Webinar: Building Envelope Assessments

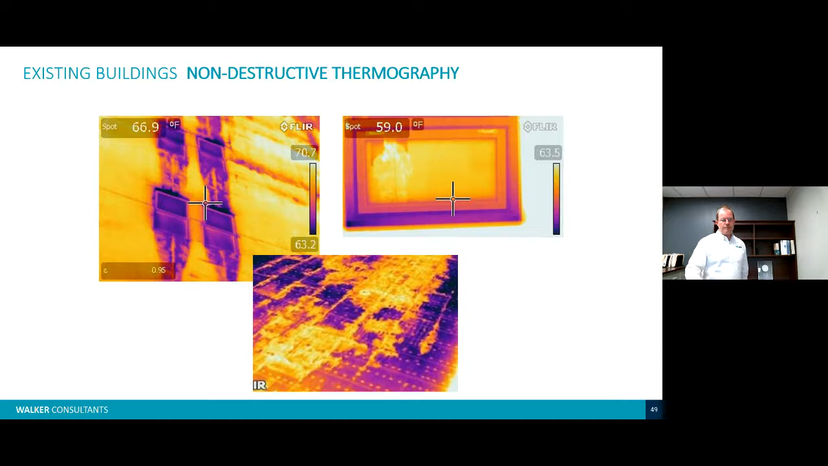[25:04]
So these are some great photos here of water that's actually trapped in the building, which wouldn't necessarily be visible with the naked eye. Another technology that has come about in the last 10 years or so is photogrammetry. And you may not be familiar with this. So what it is is a technology that takes a lot of photos and meshes them together and creates a 3D image. So you can see on the left and on the right, you know, the more intricate a detail that you need or would like to have in the end result, the more photos you need to take.
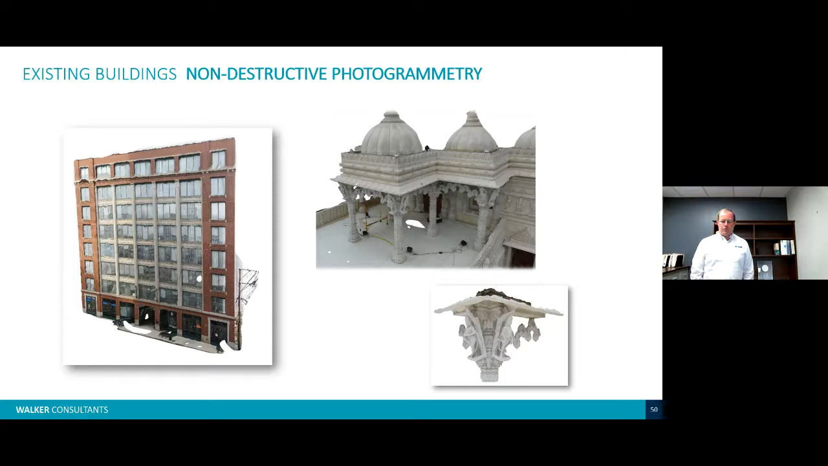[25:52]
the photo on the left is probably going to get you the right level of detail that you need. However, if you have detailed ornate cornices, you know, the level of detailing, the number of photos on the right is significantly more. So non-destructive water testing. So if you have masonry buildings and you're wondering